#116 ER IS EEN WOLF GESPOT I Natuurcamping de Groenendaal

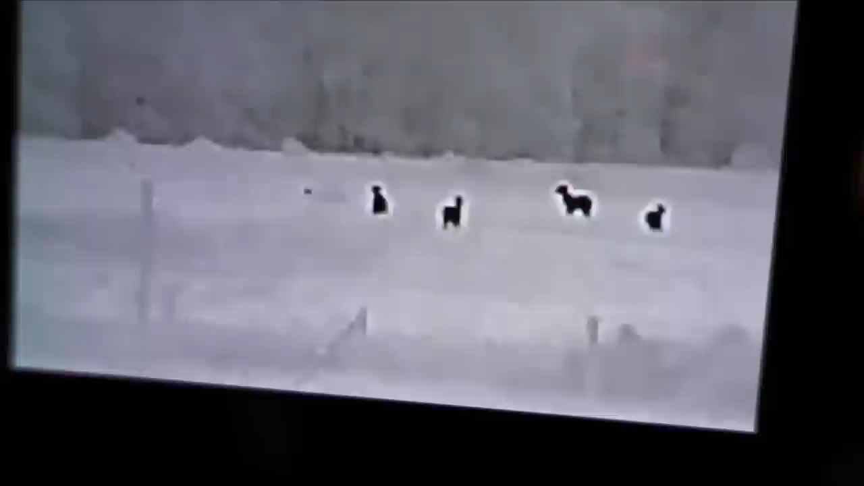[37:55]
en dat hele kleine stipje hier dat is waarschijnlijk een wolf hier rent de zwijn net weg